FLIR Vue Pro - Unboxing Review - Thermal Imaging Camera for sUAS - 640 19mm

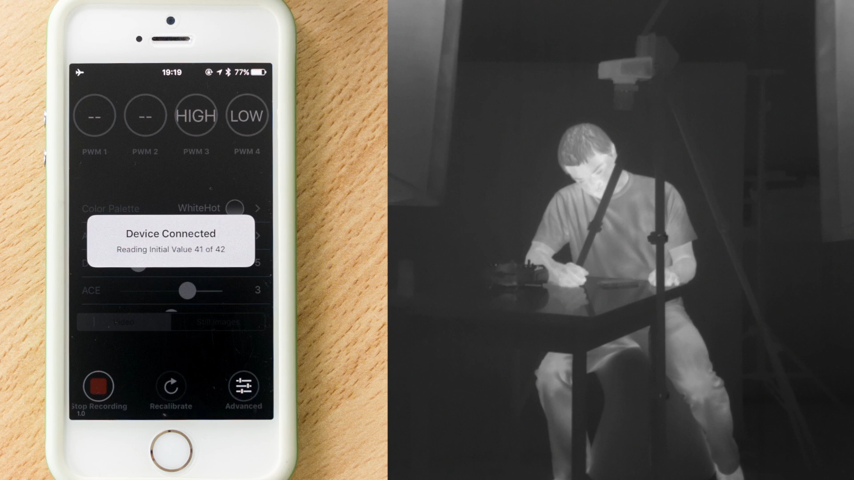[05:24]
Starting on the top of the interface we have PWM 1 through 4 as well as the basic settings for the camera. The lower end of the interface features three buttons for record, recalibrate and at once settings. Now let's go ahead and check out the color palette. The first one is white hot. The second one is black hot.
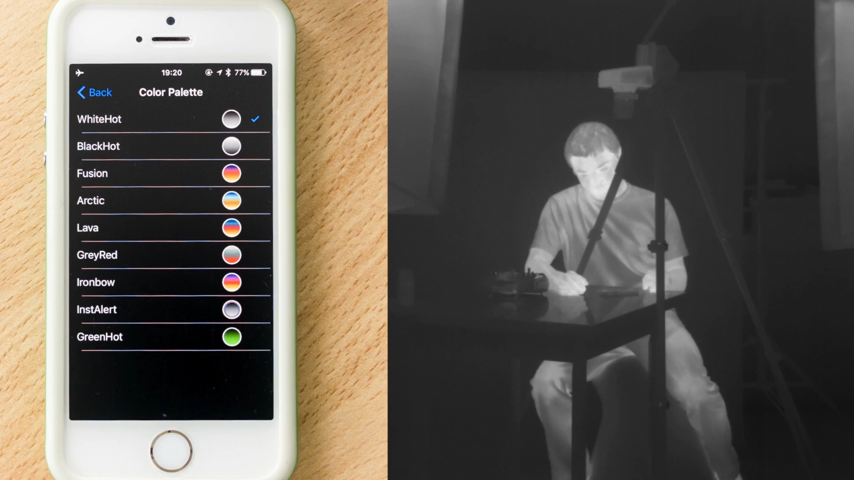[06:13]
The AGC modes are presets for the image optimizations. The basic setting is called linear. Then there is also a default setting which offers a bit more contrast.
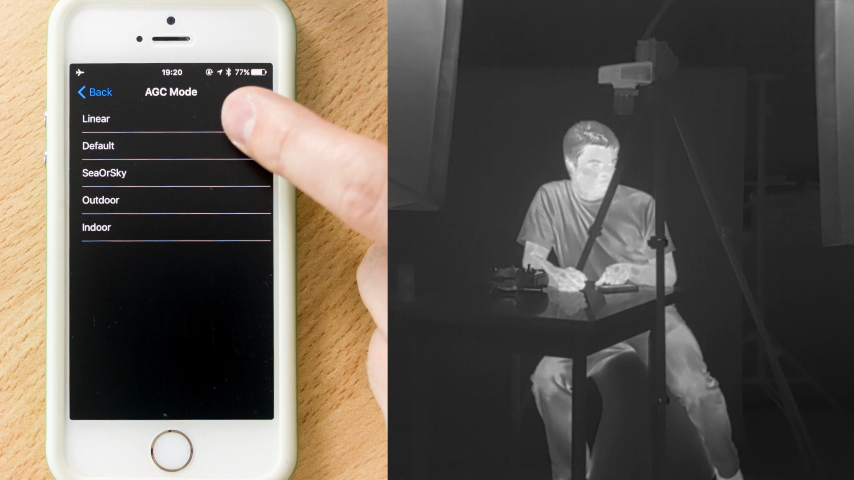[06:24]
Sea or sky.
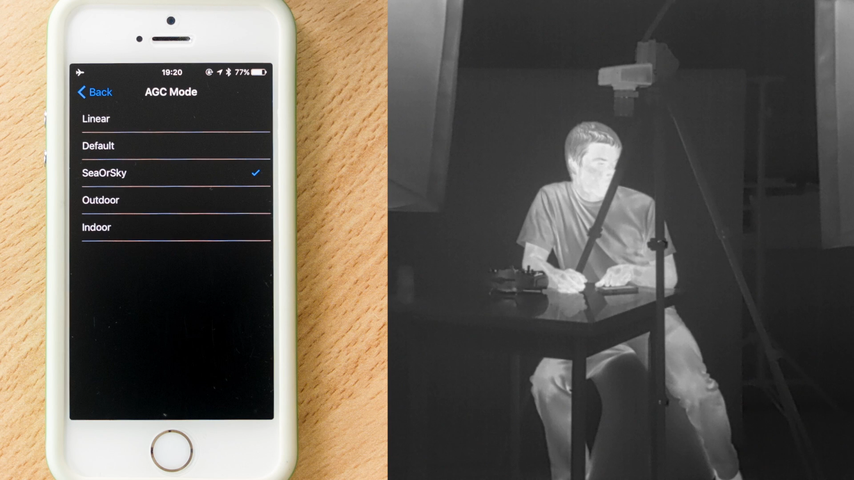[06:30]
Outdoors which in my opinion offers the most contrast. And the indoor setting which in my opinion offers the best gradients.
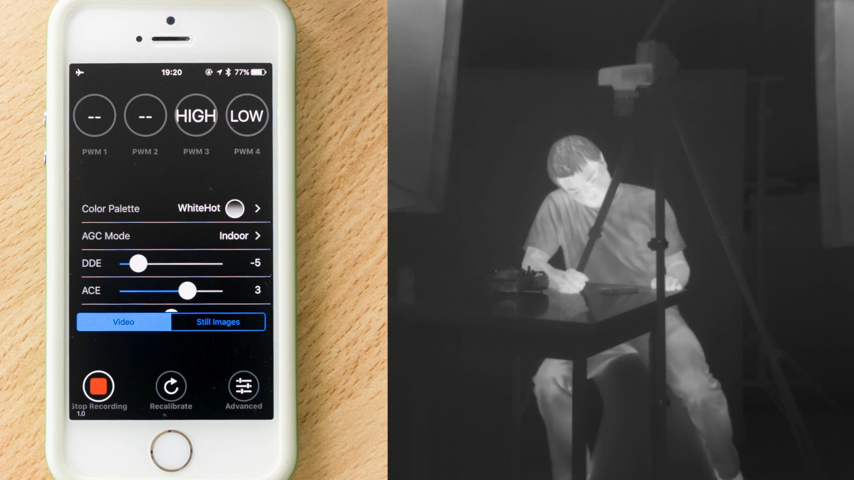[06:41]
The AGC mode alters the DDE, ACE and SSO settings. Now let's go ahead into the advanced settings and let's check out the possible video file types. We have MJPEG and H264. The analog video output can be selected to either NTSC or PAL. Still images we have JPEG, FFF and RAW TIFF. You have the option to flip the camera's view horizontally and vertically.
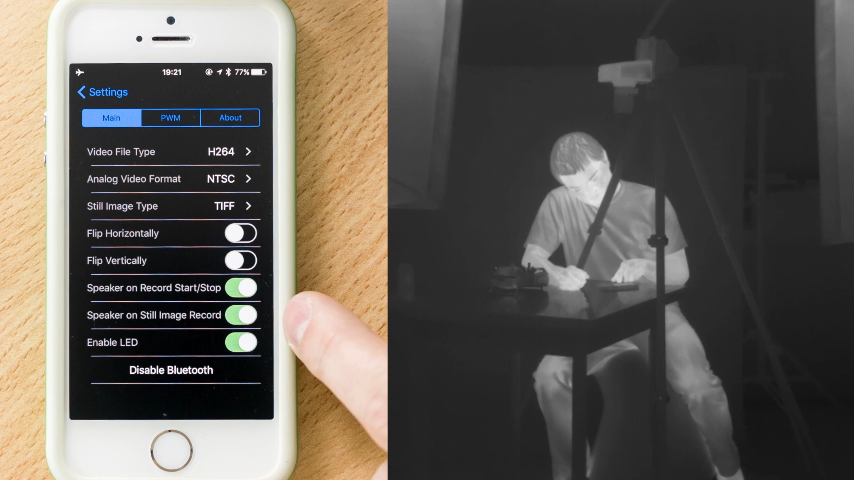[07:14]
As well as enable or disable the audio feedback on video recording and still image recording.
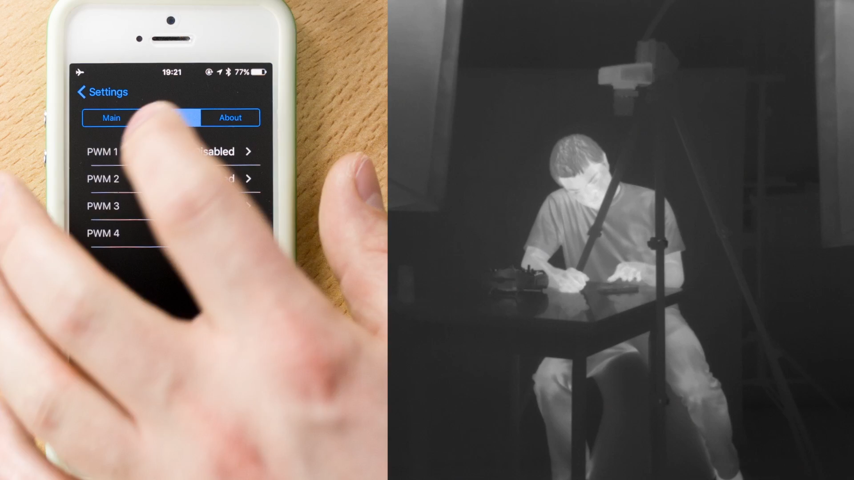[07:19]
In the PWM menu you can select the functions for each PWM channel.
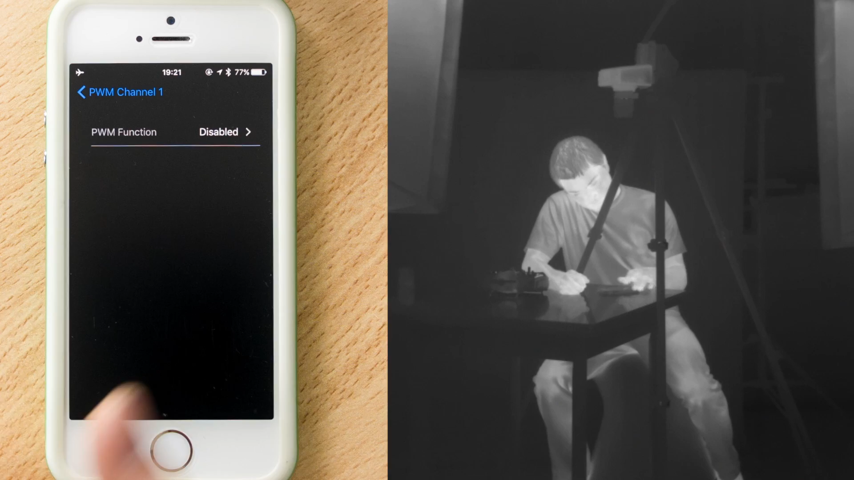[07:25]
Channel 1 through channel 2 are reserved for maffling in the future. And can additionally be used to manually trigger a still image capture.
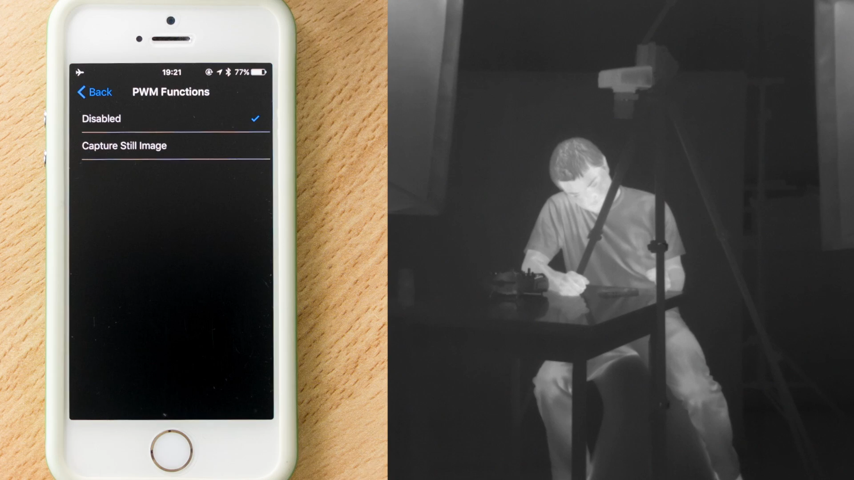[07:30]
PWM 3 is for video start stop.
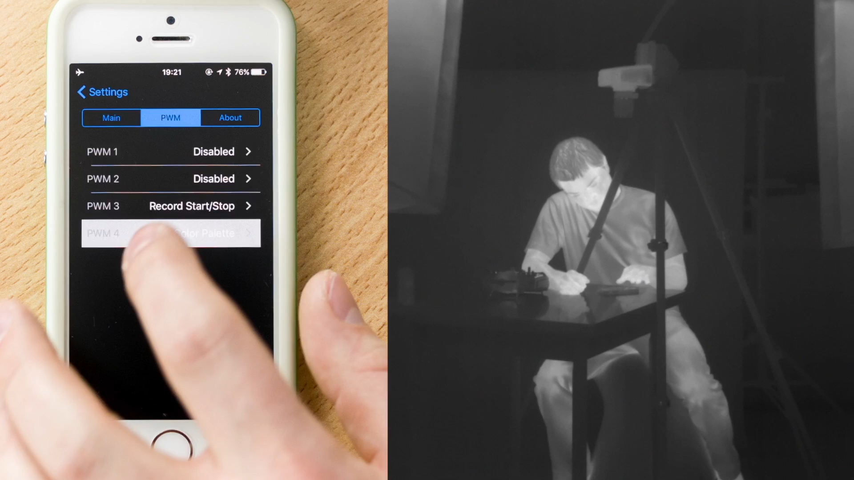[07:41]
And channel 4 can be used for color palettes. You have a choice of 2 or 3 different states.
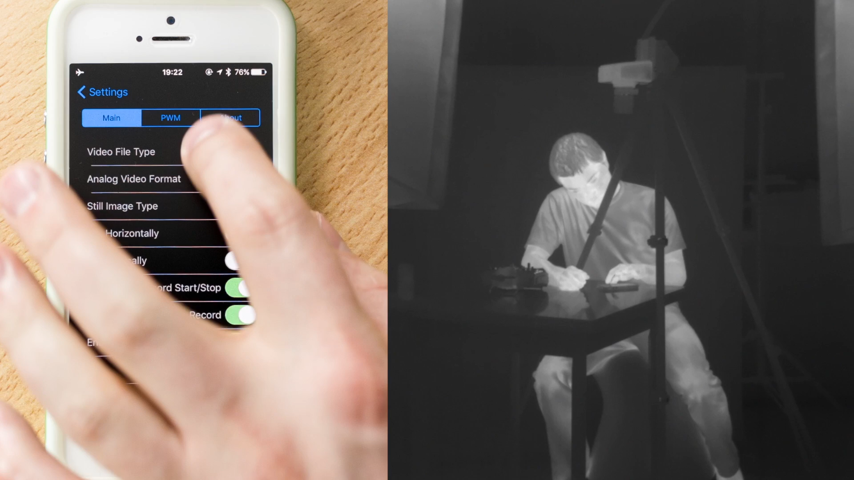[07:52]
In the about menu we can see that this camera is featuring firmware 1.0.2. And the persistent Bluetooth option disables the Bluetooth sleep mode.
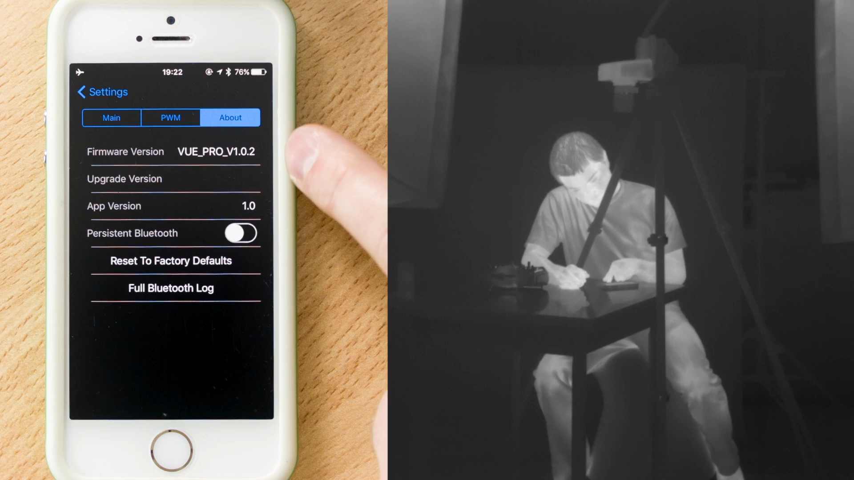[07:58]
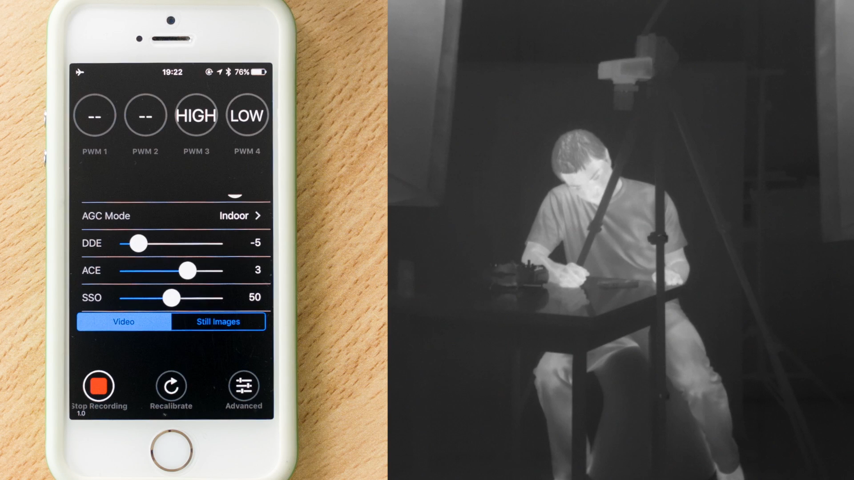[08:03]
The camera is currently in video mode but if you would like to switch to still images. You are going to have to click on still images and then reboot the camera.
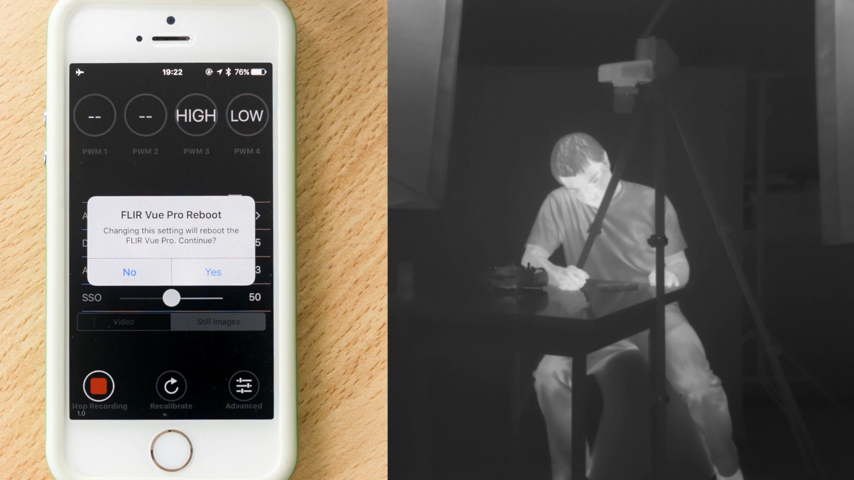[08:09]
In this case we are not going to do it right now. Because we are currently recording a video.
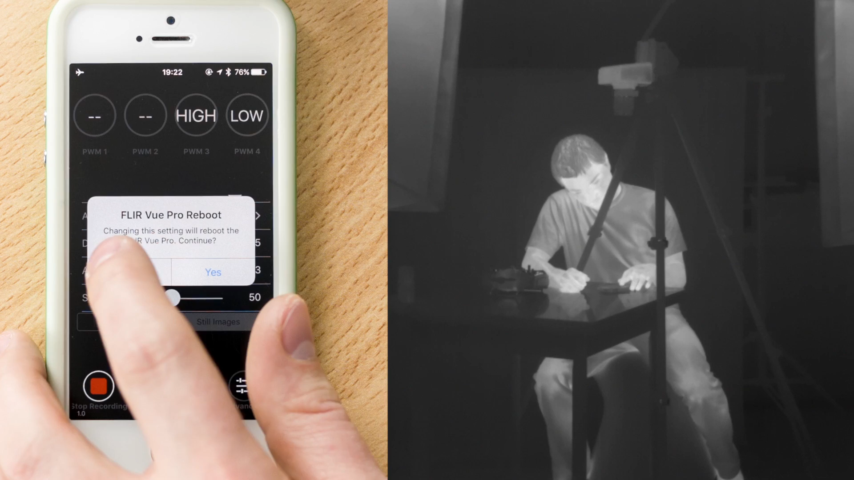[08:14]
Here is my Spectrum DX7 radio transmitter.
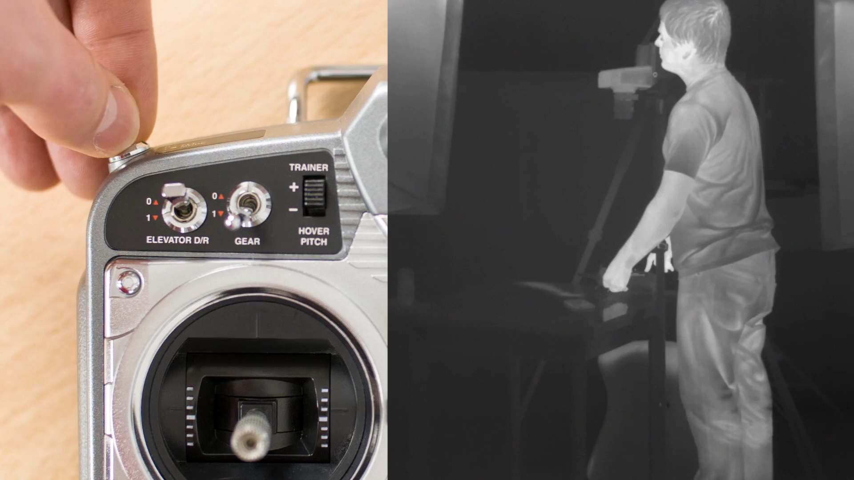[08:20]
The top left 3 way switch is currently assigned for PWM 4. The color palettes. Where we can flip through the hot white, fusion and arctic color palettes. In my case the record start stop is assigned to the gear switch. Which is set to recording down and stop top.
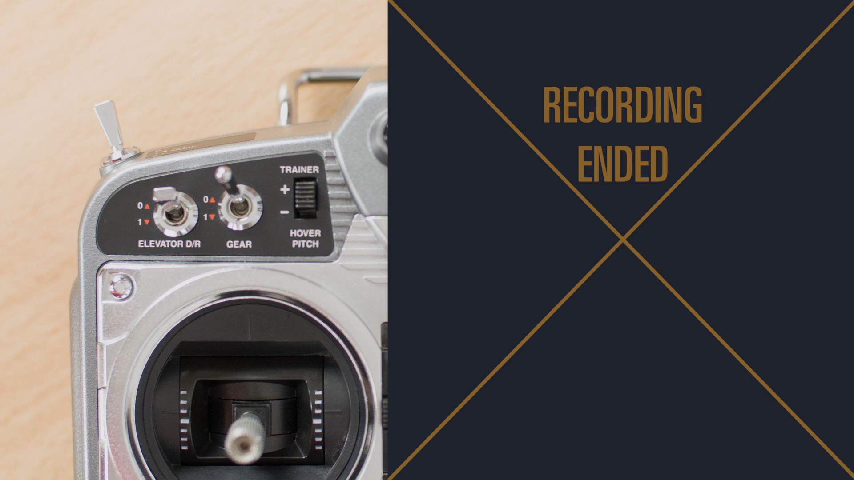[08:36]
Here I would like to show you a few video samples. Here are the examples of the camera in flight.
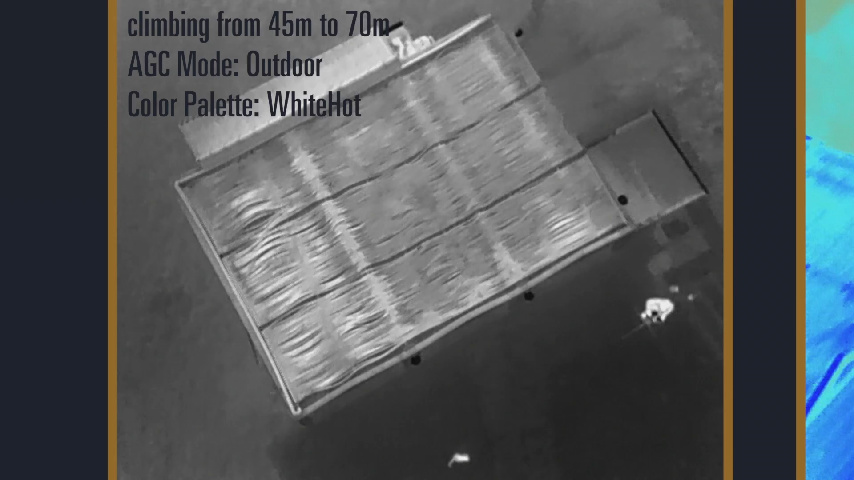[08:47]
In the first one we are climbing from 45 meters to 70 meters. We are using the HEC mode outdoor with the most contrast in the color palette white hot.
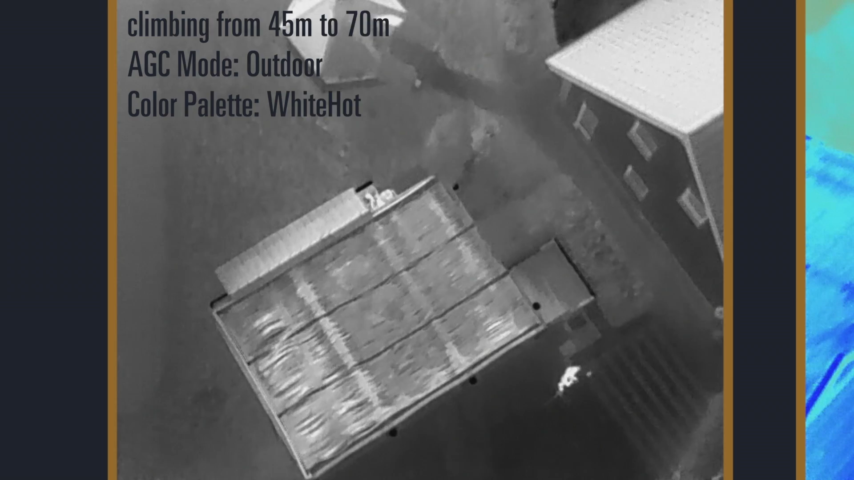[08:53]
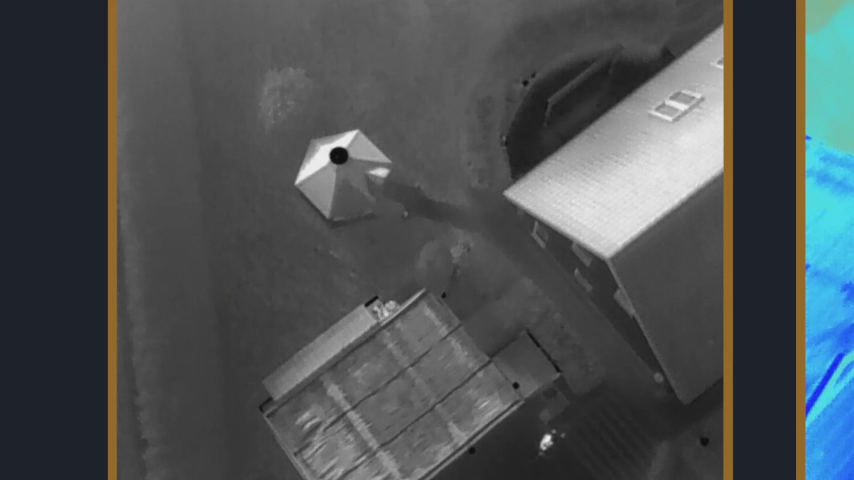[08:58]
The second example I would like to show you is at approximately 35 meters flying altitude above ground.